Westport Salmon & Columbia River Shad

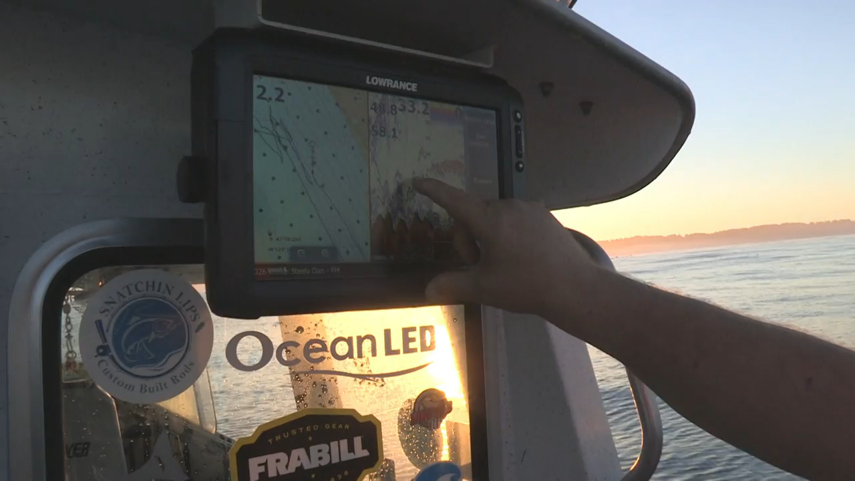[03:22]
We've got a line. And we're just off Capella's Head, which is just north of Westport right here.
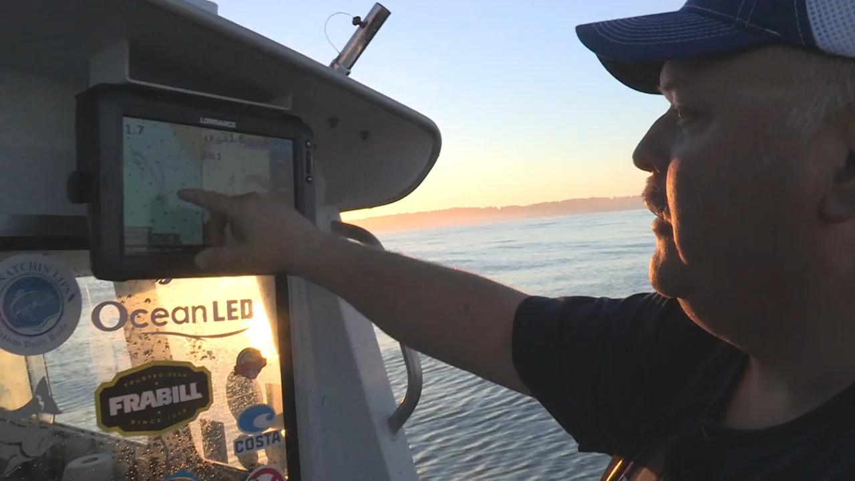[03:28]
So that's kind of where we're fishing at.
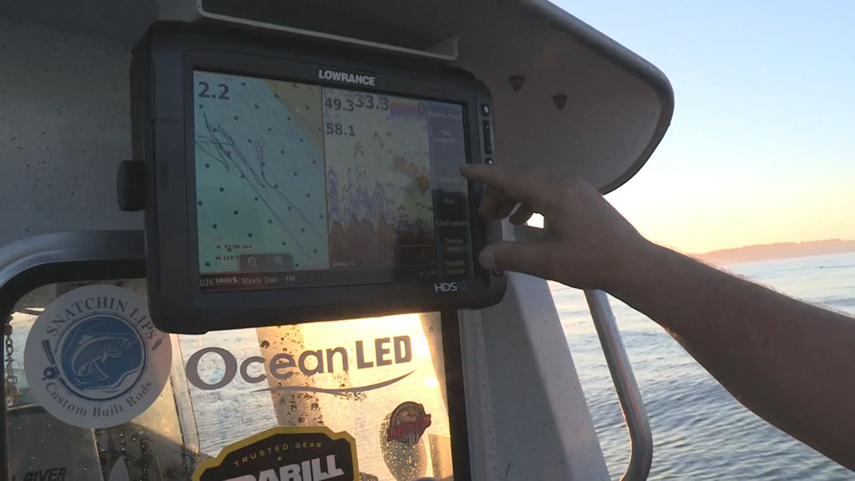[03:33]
And we're going to turn and go a little bit north here, try to stay out of the crab pots. And these are fish right here. So it looks like we're in a good spot.
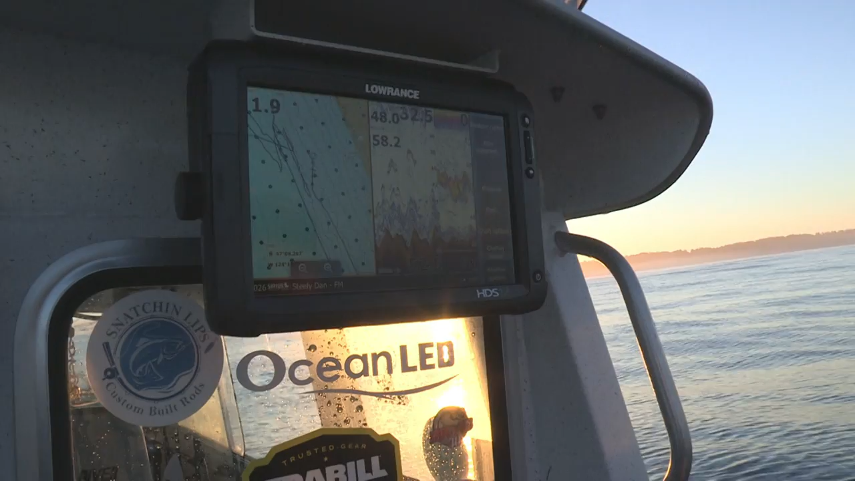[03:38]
Just got to get them to go. So Doug, we're about an hour before the tide change. Right.
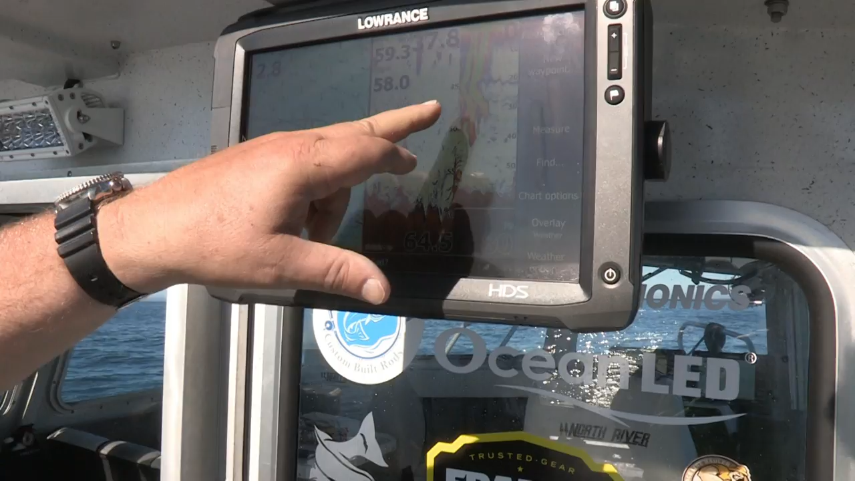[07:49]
That was fish targeting this. That's what the birds were diving on.
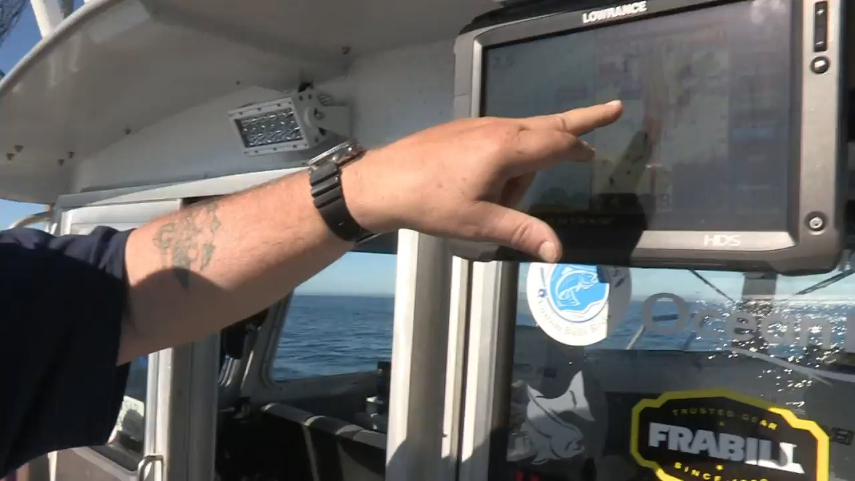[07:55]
It popped up on the surface. So something's pushing it up though. Hopefully we can get something going here. Diving right in front of the boat here.